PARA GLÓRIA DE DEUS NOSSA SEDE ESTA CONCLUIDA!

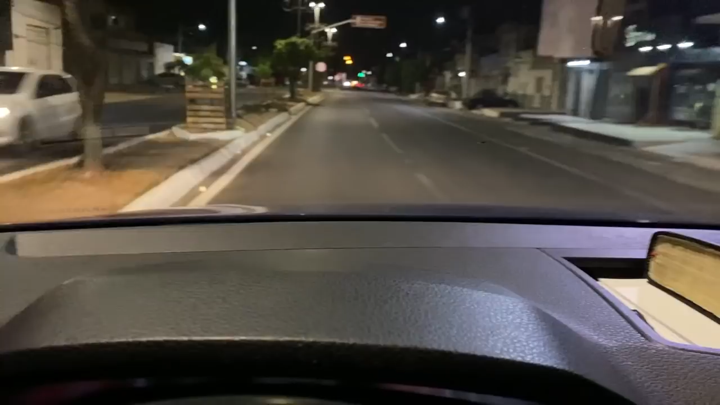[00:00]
Amados irmãos, amadas irmãs, a paz do Senhor Jesus, estou aqui na avenida da sede da Pão da Vida.
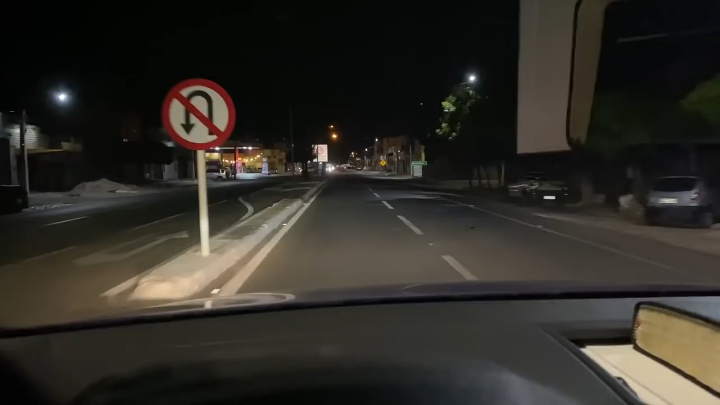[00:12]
Essa é uma avenida dupla que dá acesso à estação rodoviária, ao aeroporto e a mais uma dezena de bairros. São muitos bairros que tem aqui no sentido contrário do que eu venho. Eu estou aqui para mostrar para vocês a glória de Deus. Estou aqui com a minha neguinha. A paz do Senhor, povo de Deus. Amém.
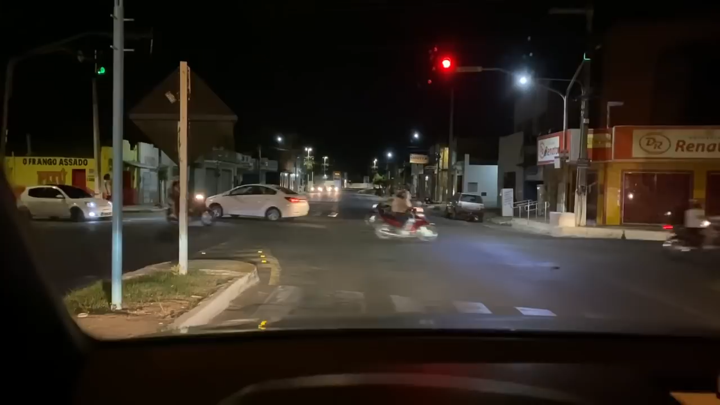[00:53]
E hoje eu estou aqui para compartilhar com vocês, que são Pão da Vida, de perto ou à distância, o cumprimento da promessa. Lá na frente está a igreja Pão da Vida. Não tem como passar aqui e não ver a igreja. E hoje nós estamos testando a iluminação que fizemos hoje, né? Para a glória do nome de Jesus. Tudo isso é para a glória de Deus. Eu louvo a Deus, porque Deus moveu corações. O Espírito Santo tocou vidas no mundo inteiro para que esse ministério fosse abençoado e crescesse como cresceu.
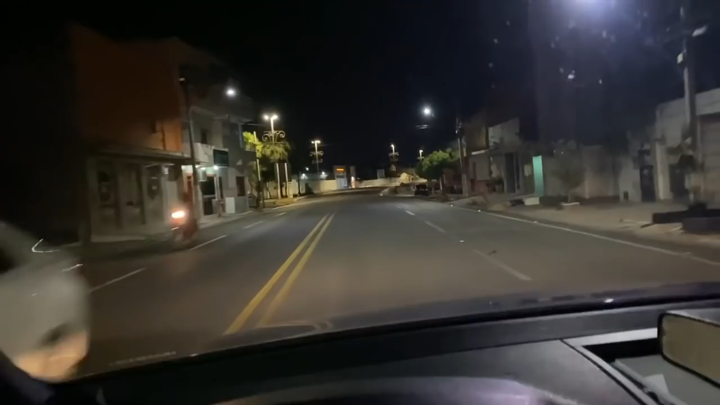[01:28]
Olha aí a sede da igreja. Como é que não vê? Até quem passar correndo vai ver, dizia a profecia. E nós estamos vendo aqui, olha. Olha aqui a igreja, a sede.
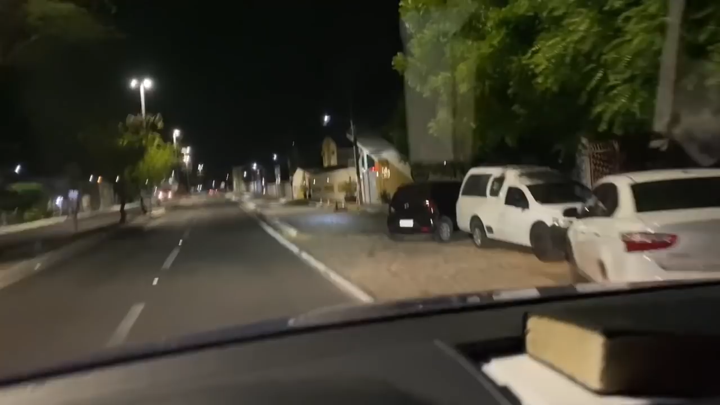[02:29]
Vou descer aqui porque nós trouxemos um controle para mudar as cores da iluminação. Está aqui amor, aqui ó.
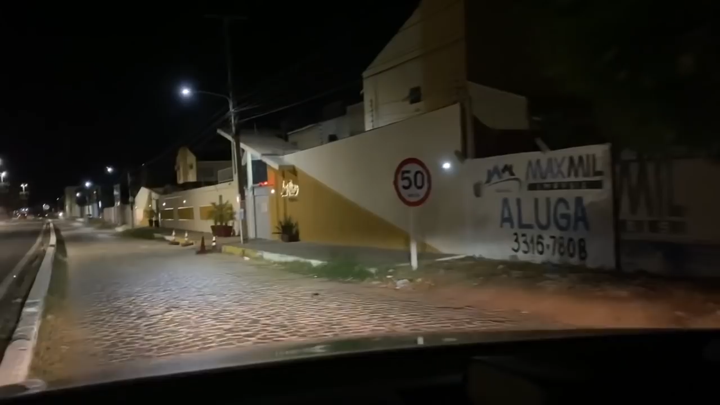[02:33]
Aqui olha, é um lugar muito privilegiado.
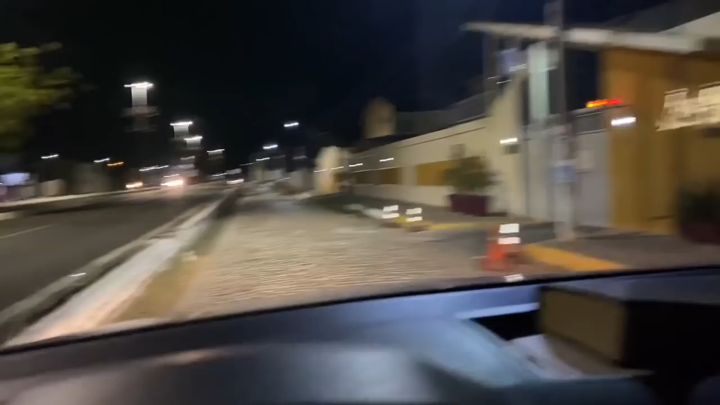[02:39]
É centro da cidade aqui. E aqui fica a igreja Pão da Vida num terreno enorme, já com um terreno para construir uma igreja bem maior depois, de acordo com a necessidade. E eu glorifico a Deus. Olha aqui a sede da Pão da Vida. Está aqui de baixo, aqui dentro.